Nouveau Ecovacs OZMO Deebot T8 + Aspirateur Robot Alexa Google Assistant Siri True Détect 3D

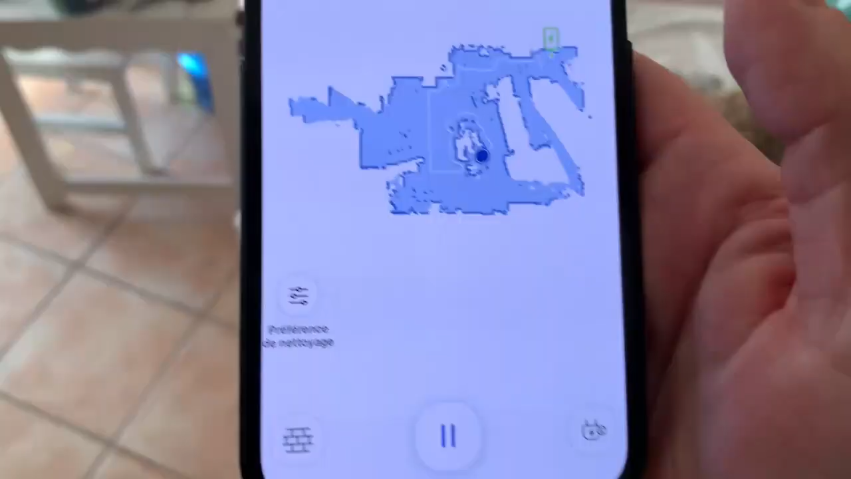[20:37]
Ici on peut s'apercevoir en temps réel que l'aspirateur
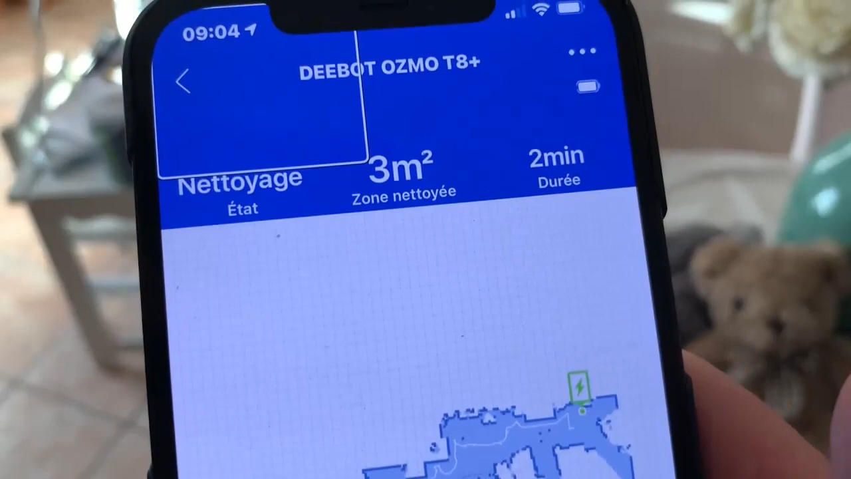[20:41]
est en train de construire une carte de notre maison ce qui veut dire qu'on aura la
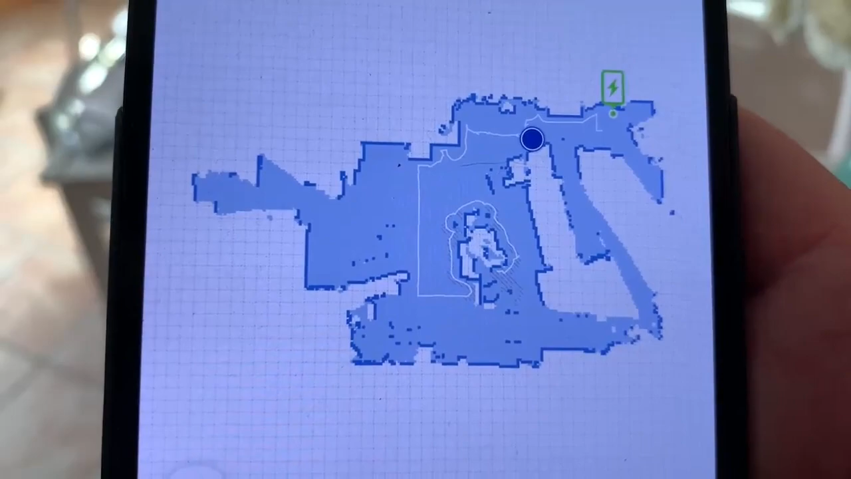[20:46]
détection des pièces on pourra même renommer les pièces et on pourra même